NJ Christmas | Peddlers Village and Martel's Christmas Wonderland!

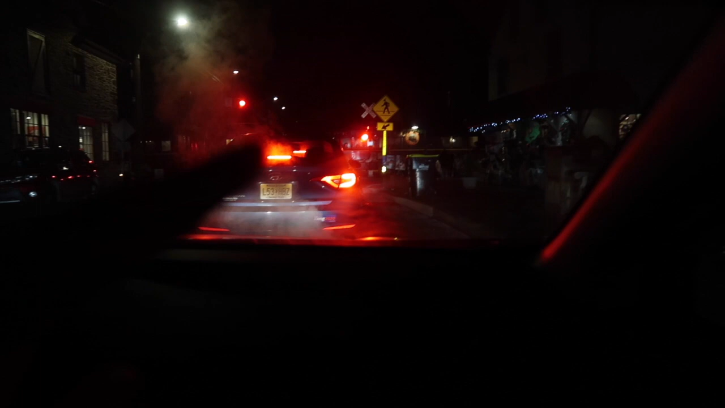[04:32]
you guys can't see it because it's so far away but that's santa he's on a the train santa said hello shannon wasn't santa there yeah and he waved he waved